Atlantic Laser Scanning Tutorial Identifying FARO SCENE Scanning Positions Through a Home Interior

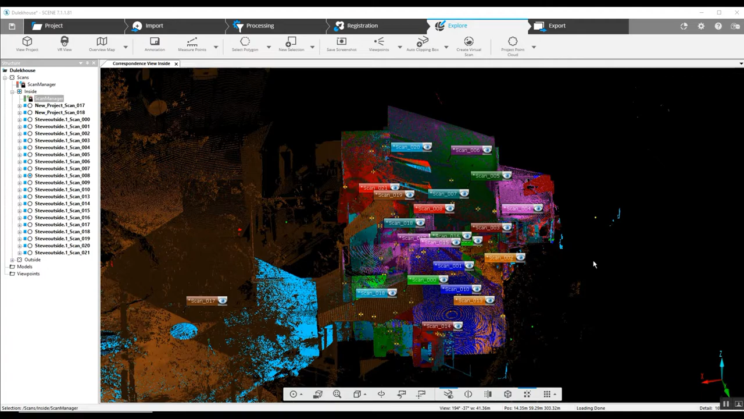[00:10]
Today we're going to look at the sequence of how we scan the indoors of say a house. We've had people call and ask what the process is for scanning inside of a building, second floors and whatnot.
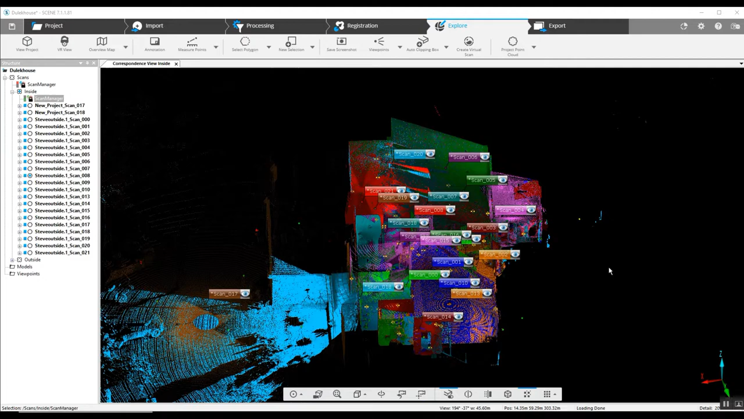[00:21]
So here we've got a fully scanned interior of a home. We've got quite a number of scans here.
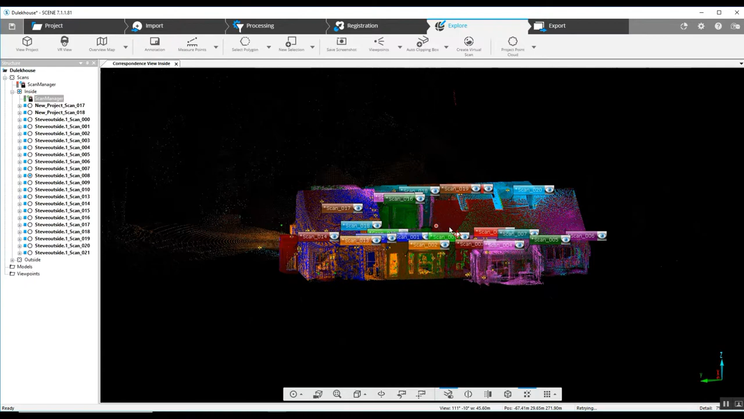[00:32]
What we're going to do is we're going to take almost all of our scans. We're going to make them invisible.
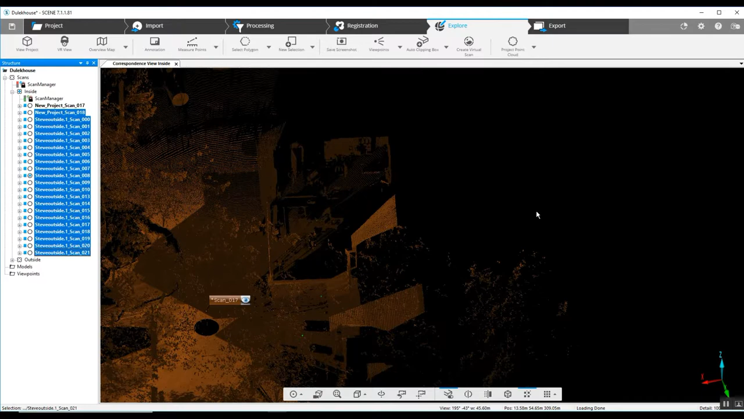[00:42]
So as we can see here, it is the exterior of the house.
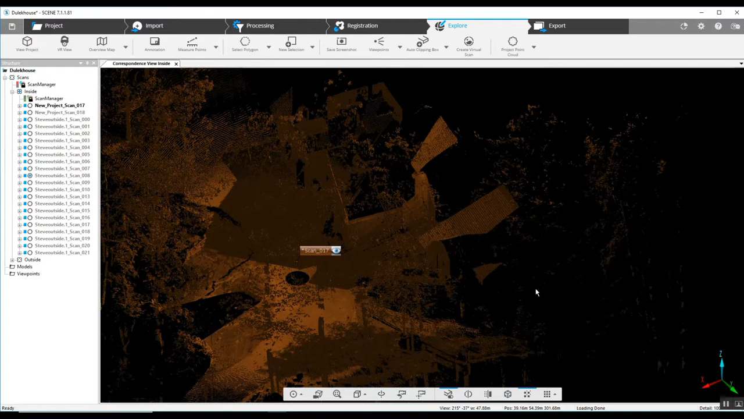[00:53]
Now as we move through and open up more scans,
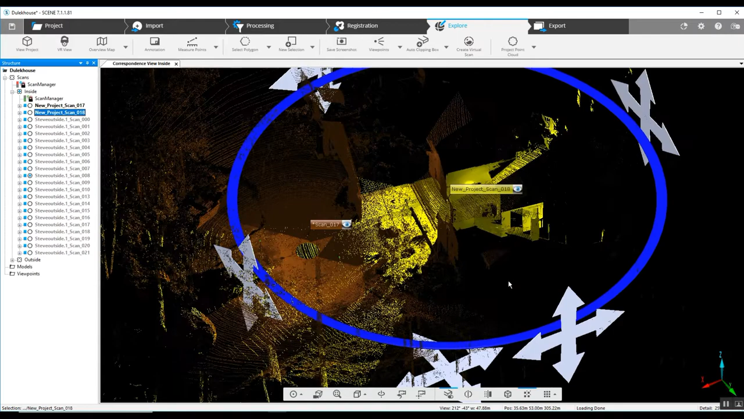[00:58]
we can see what our
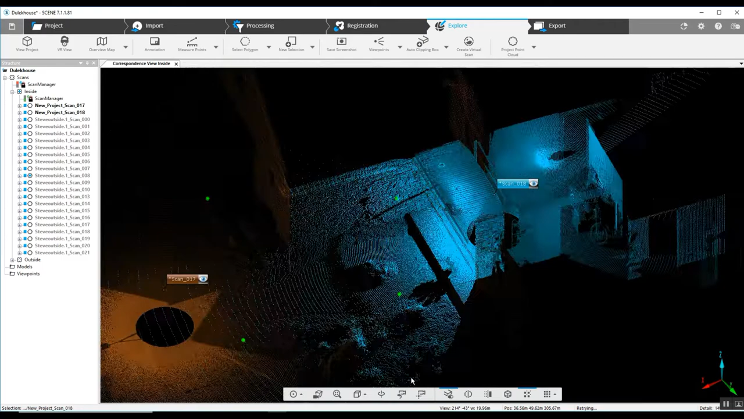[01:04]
process is for how we scan.
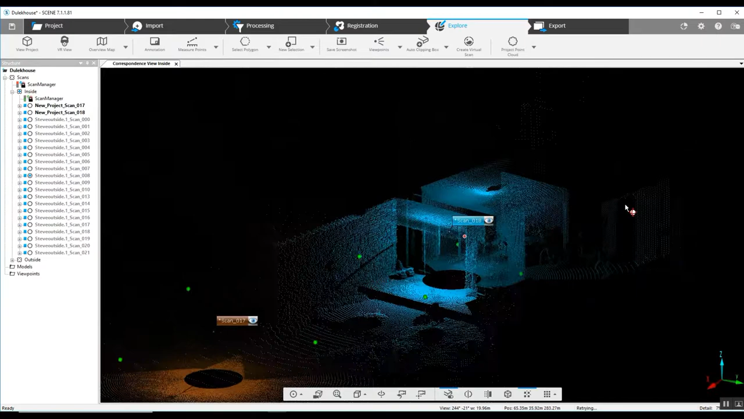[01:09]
Now this is probably the most important scan to begin with here. It's called a threshold scan. As you can see, our first scan is out here on the left and targets were used because the exterior house was used at the time this was done. Targets were necessary. Now as we can see, the second position of the scan
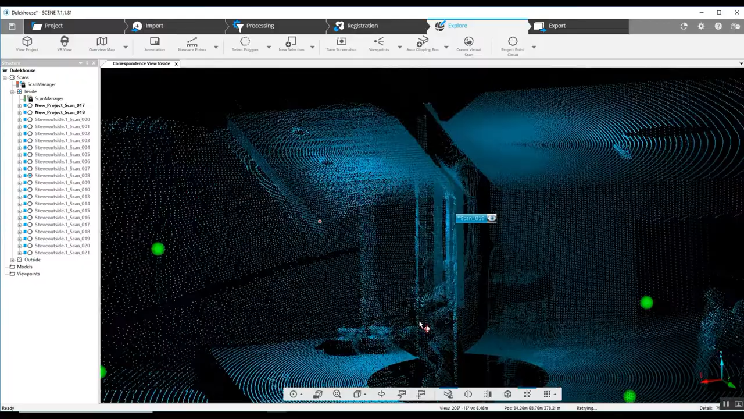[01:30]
project here is right in the doorway.
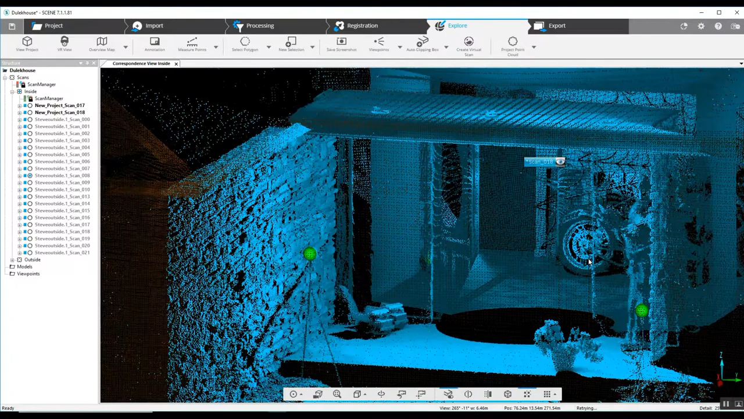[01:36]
As you can see, we've got our open hole here.
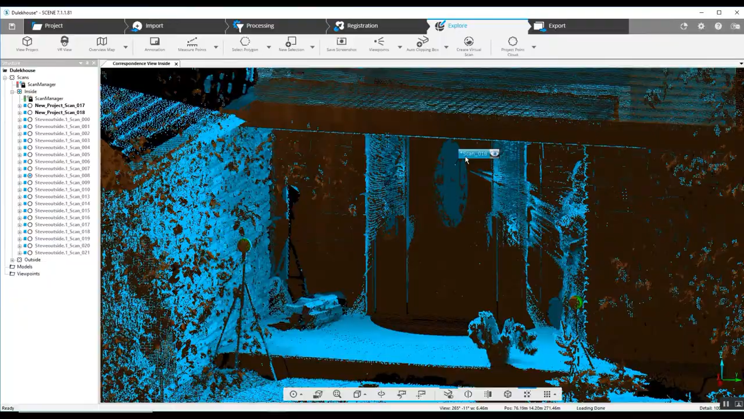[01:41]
And our scan position is right in the doorway, right in the threshold. What that does is it allows the scanner to see what is inside and what is outside.
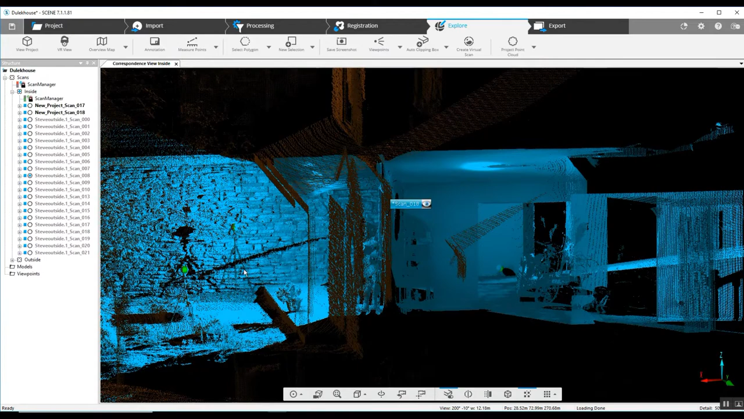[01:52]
And in this case, outside included four targets.
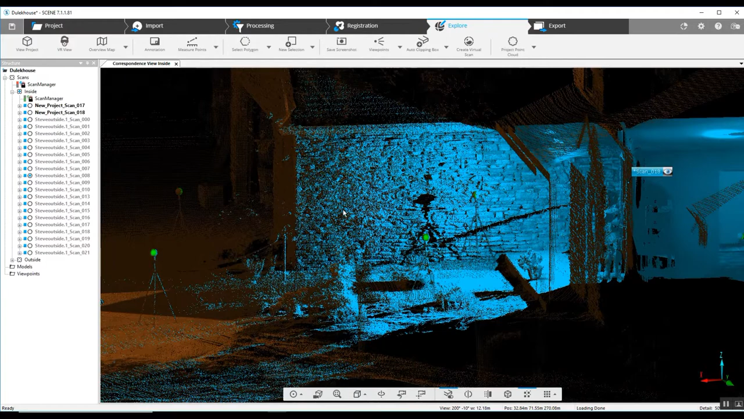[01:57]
Our outside scan position here. So we've got the entryway side of the house.
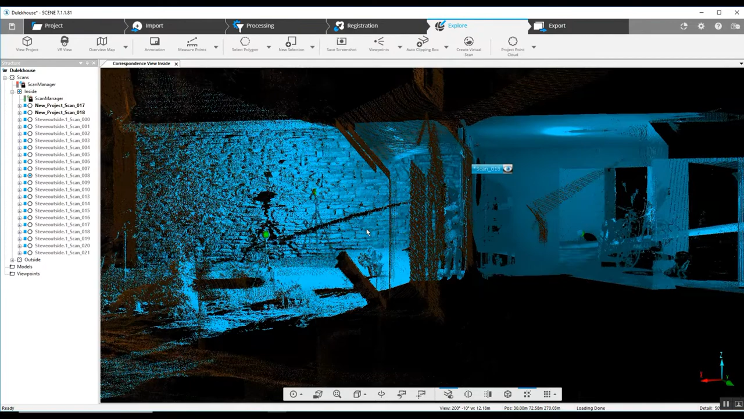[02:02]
We've got the entryway here where the door is. That's seen by both the first and second scan.
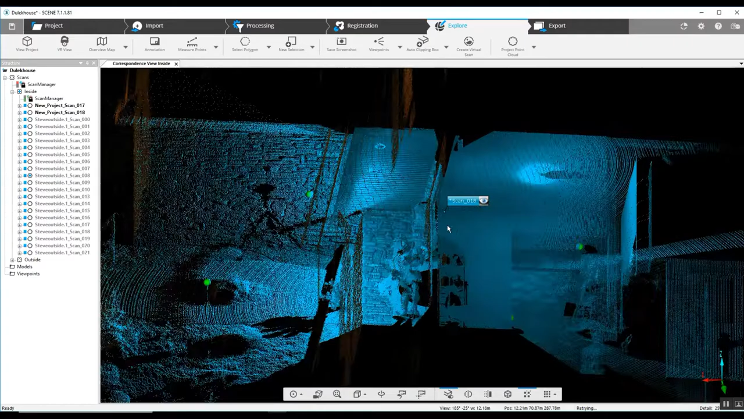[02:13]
And scan number 18 here picks up that as well. But it also then picks up the interior.
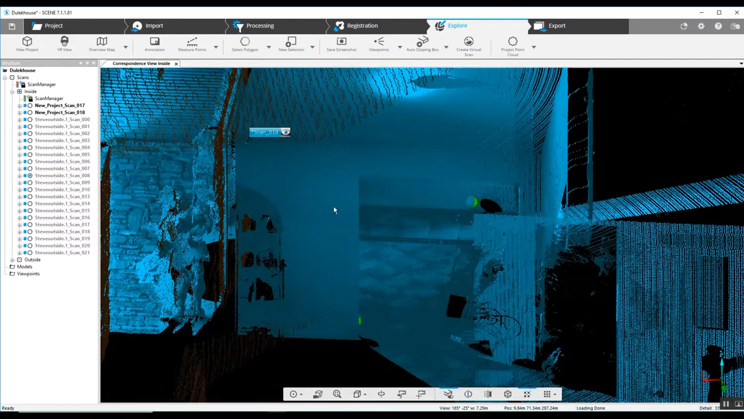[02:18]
That threshold scan will connect the exterior of the house to the interior.
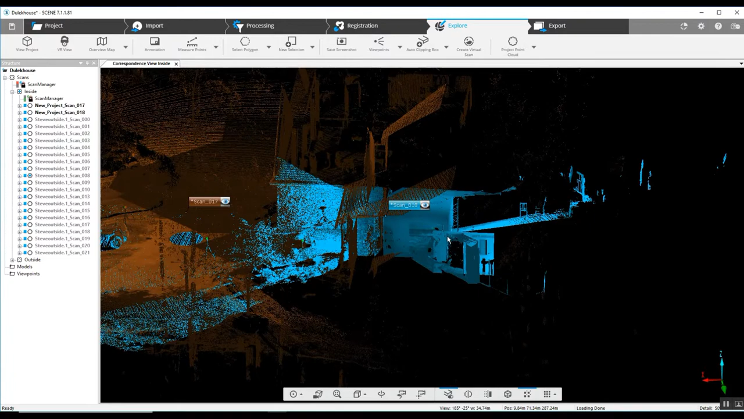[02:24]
So as this house was scanned completely around the entire structure. And say it ended with scan 17.
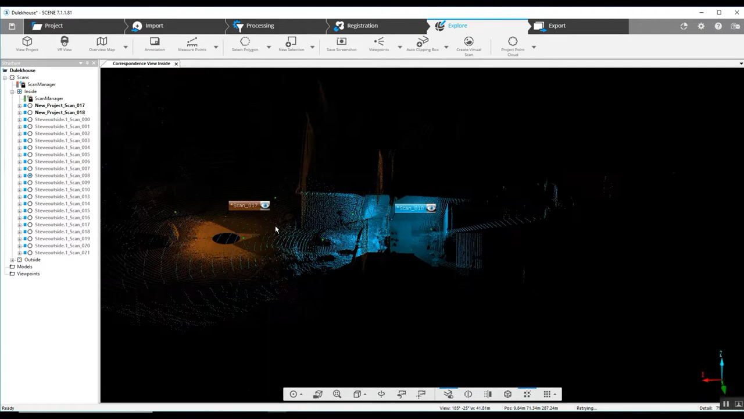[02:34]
That is the key scan position between 17 and 18 to connect the exterior with the interior.
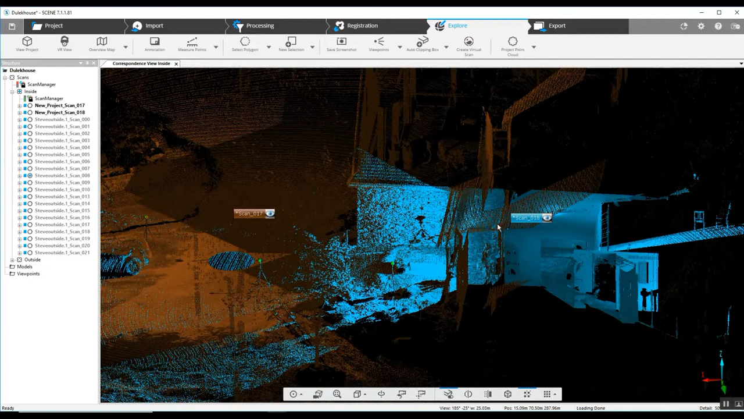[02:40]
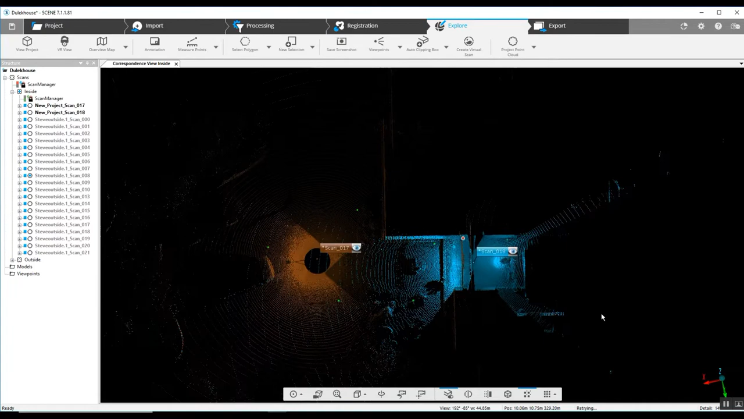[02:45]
And if we just take a quick look here as we add in some of the other scans, we can see where we've
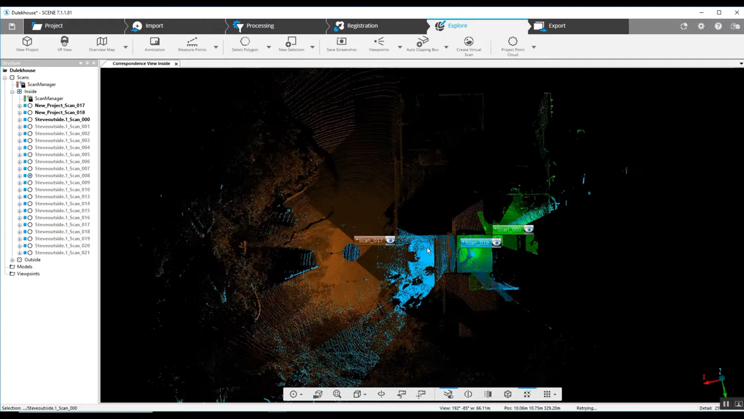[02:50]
got a secondary scan in the small room. The first was scan 18 in the threshold. The second was in the second threshold, which is a doorway going into another room in the house.
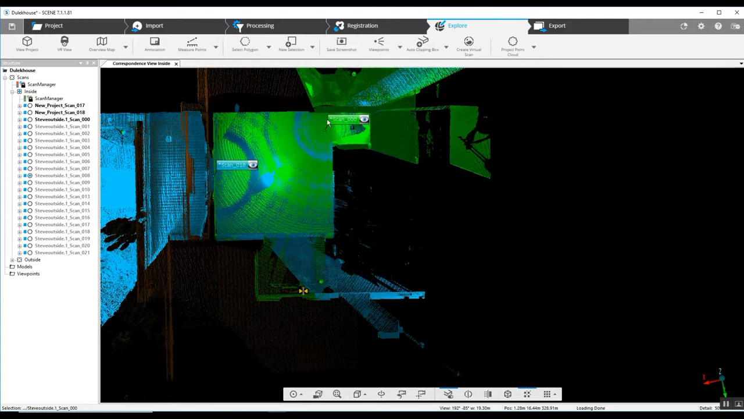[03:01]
So because it's a small room,
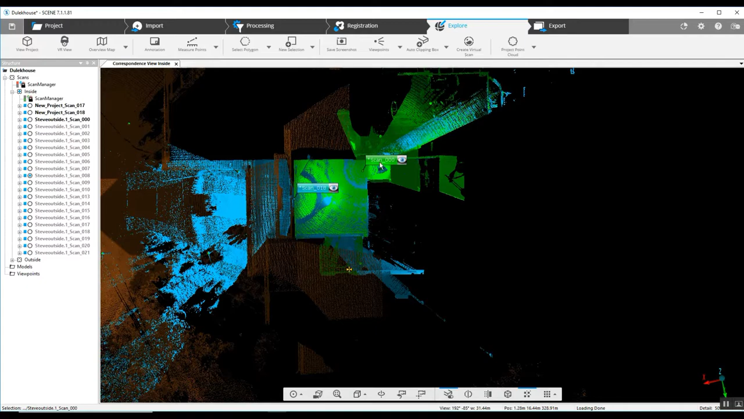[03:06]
it was very easy for scan 000 and scan 18 to capture the same data.
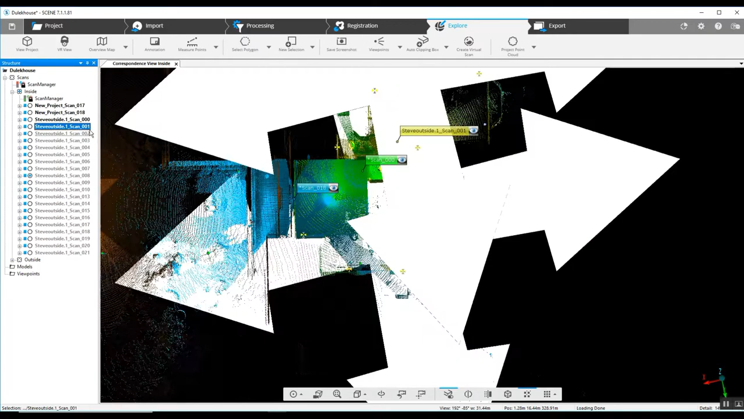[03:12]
We'll just continue to load the scans here. And you can see we moved slightly into this next room. Don't be afraid when you're working interior to go from a doorway threshold to step just inside of the next room, especially if you've got other doorways. You might scan three or four feet from the last scan just to make sure that you capture the same geometry as you did in the previous scan so that the two will come together.
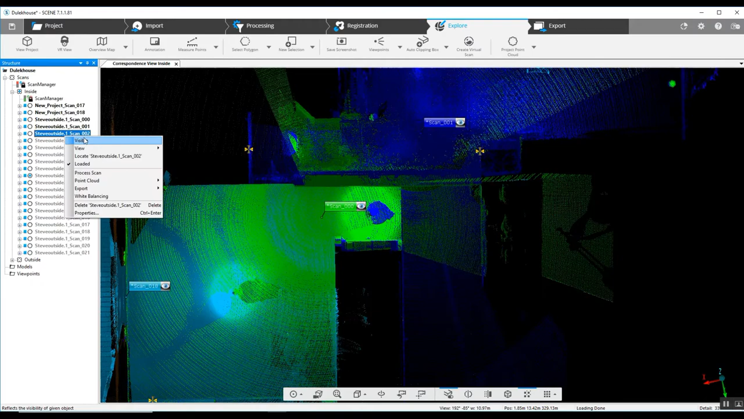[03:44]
As we continue to move through,
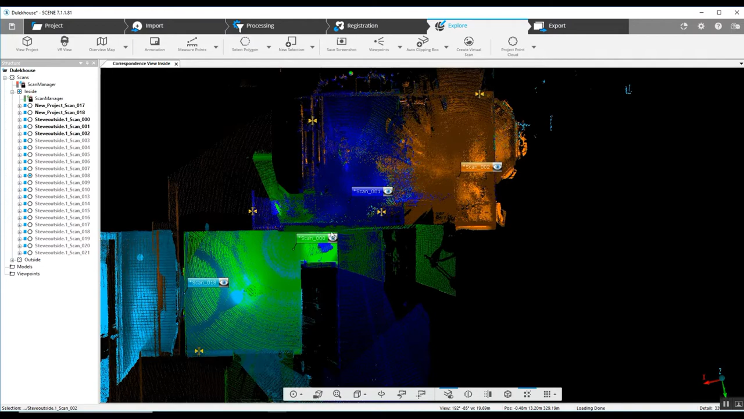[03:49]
you can see the line of scanning moving through this room into the next room
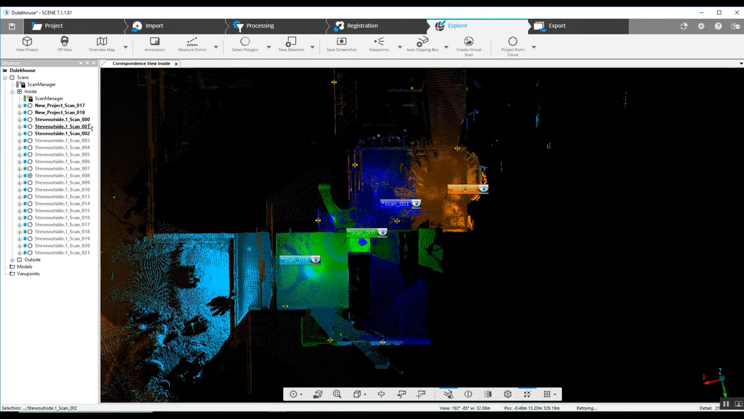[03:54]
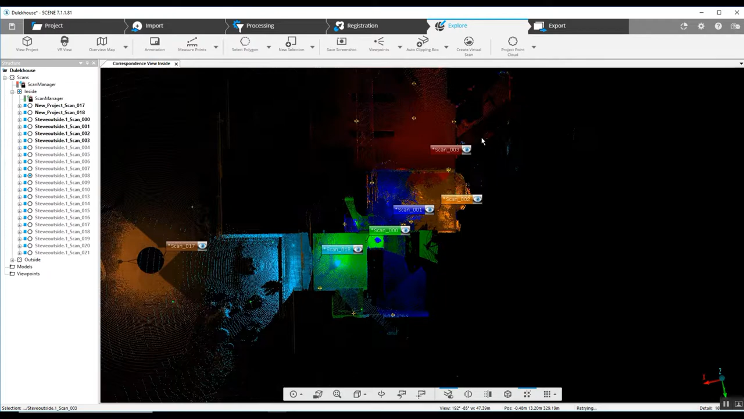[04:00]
and moving into the larger room there. Another room and as you can see once again, that scan was performed in the doorway,
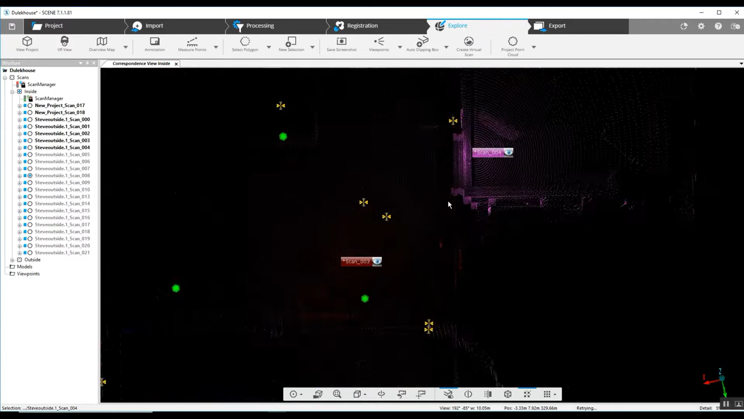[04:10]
literally with the tripod in the doorway. It captured this small room with one scan in addition to continuing to capture
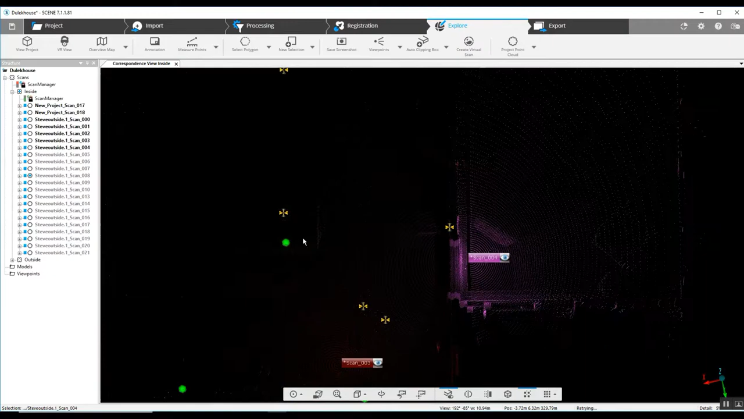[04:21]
what we have been capturing from scan two to three. And we continue to add scans in capturing more of this large room.
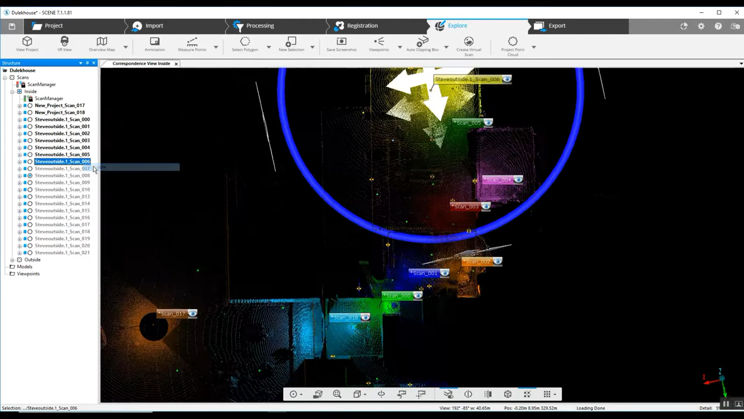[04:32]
Working our way around to the to the right here.